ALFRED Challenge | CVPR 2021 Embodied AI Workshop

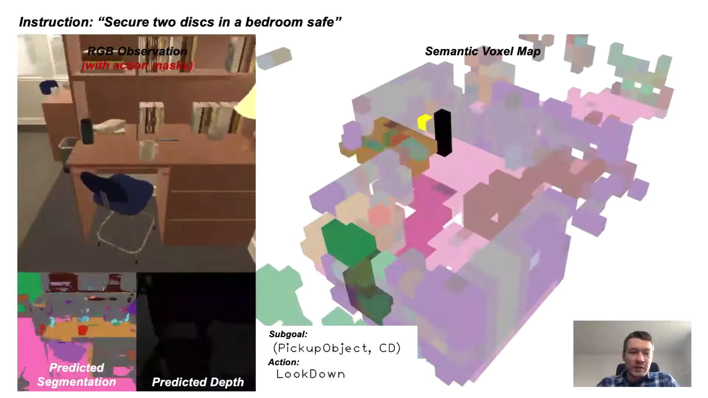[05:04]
eventually it realizes that there is not a CD to be picked up and so it keeps roaming around
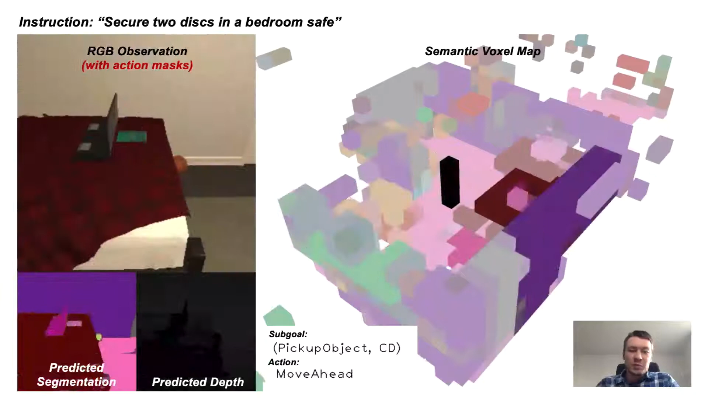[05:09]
looking for the CD and eventually finds the second CD on the table
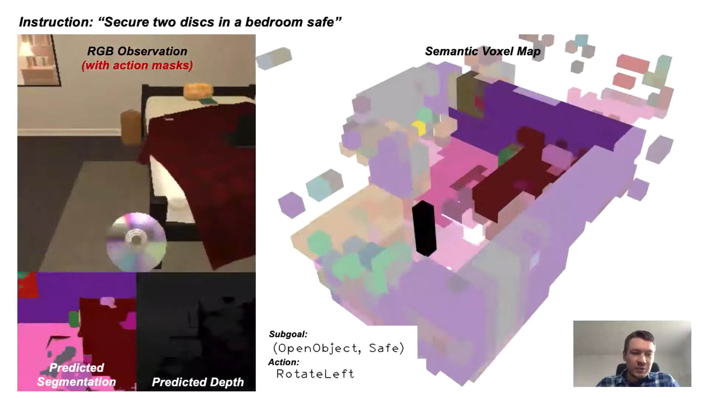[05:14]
and now it's bringing it to the safe.
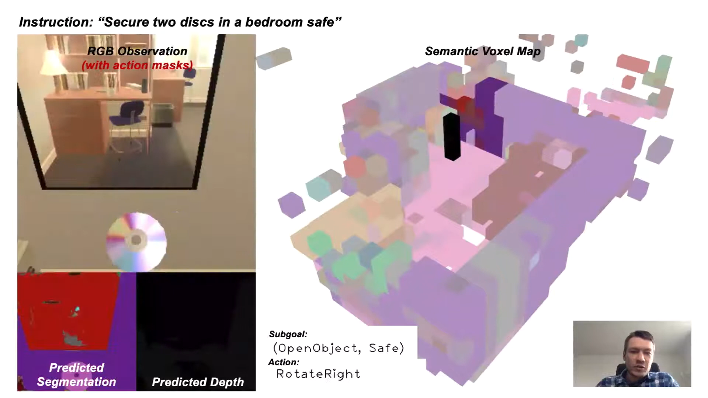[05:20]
The agent tries to open the safe but it's blocking the door so the safe cannot open.
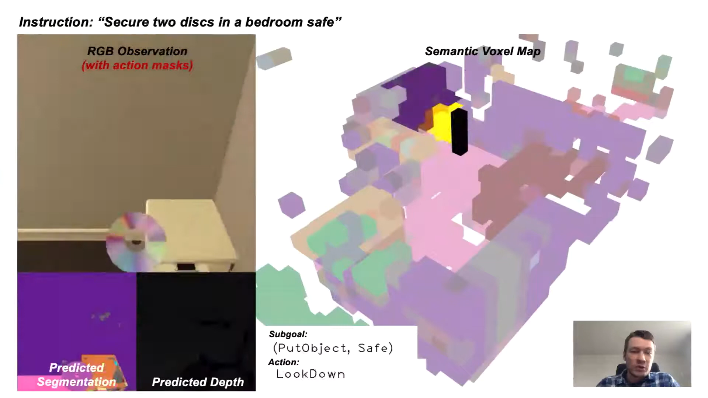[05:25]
So now the agent retries from a different position, opens the safe, puts in the CD and completes the task.